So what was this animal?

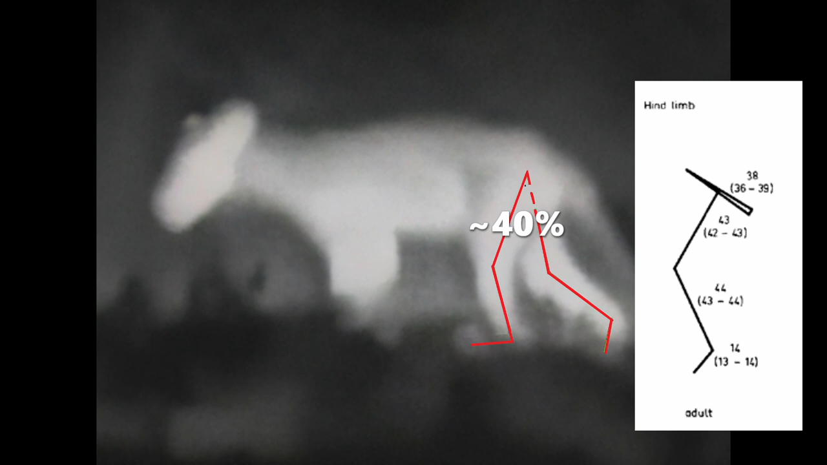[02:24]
The femur was around about 40 percent of its hind leg,
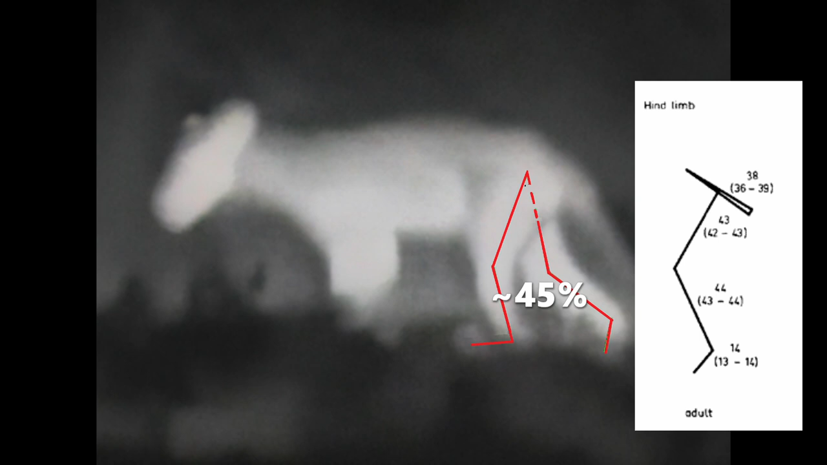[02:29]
its tibia 45 and its metatarsis 15. These proportions can be easily measured even from your screen. As you have seen they match very closely with Harrison Muller's proportions of an adult Tasmanian tiger. Since last week I have rechecked these numbers and they are all correct.
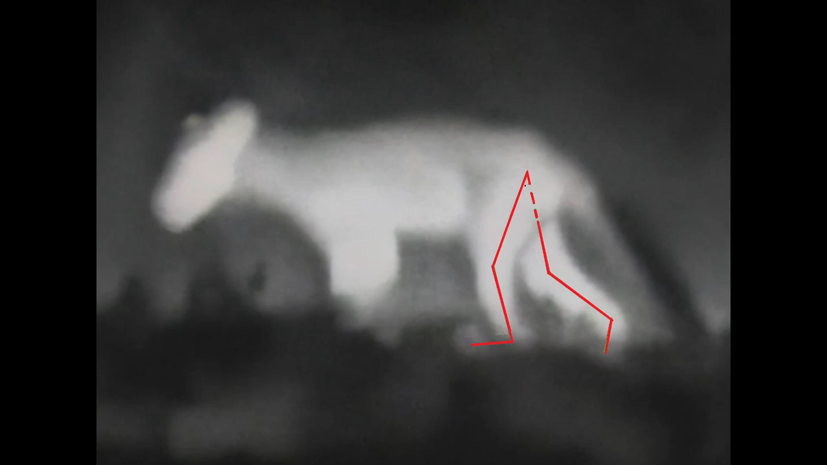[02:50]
However I decided to overlap some images of red foxes with the thermal image to show you the visual comparison.